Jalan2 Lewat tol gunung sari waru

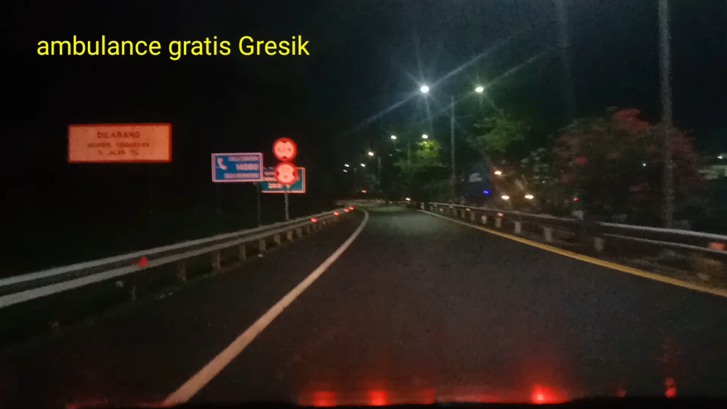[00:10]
Assalamualaikum guys, dimana saja berada saat ini, sore-sore punggung kosong, belum ada order, kita jalan-jalan ke Waru, naik tol. Oke, kita masukkan dulu tolnya, tol Gunung Sari.
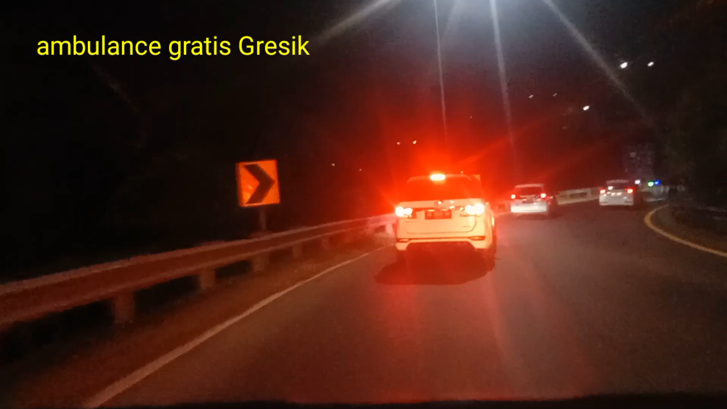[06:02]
belok ke kanan ke tol Sumo, kita ambil jalur kiri.